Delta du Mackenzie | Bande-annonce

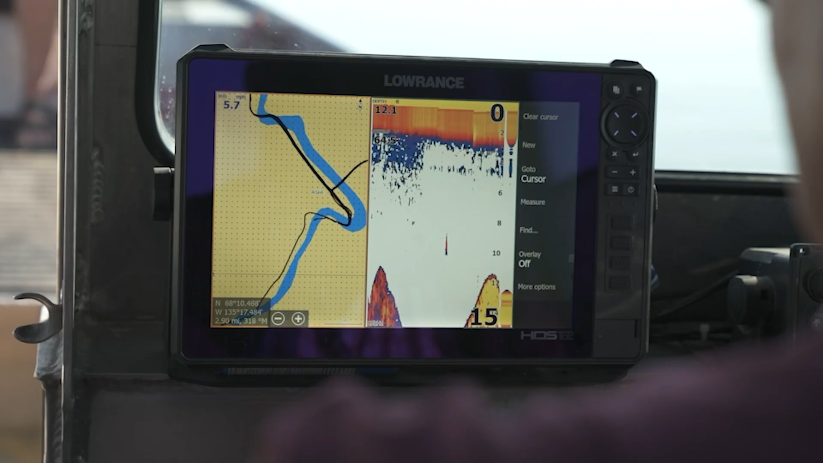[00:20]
comment le sonar est utilisé pour cartographier les voies navigables et pourquoi il s'agit d'un endroit si spécial.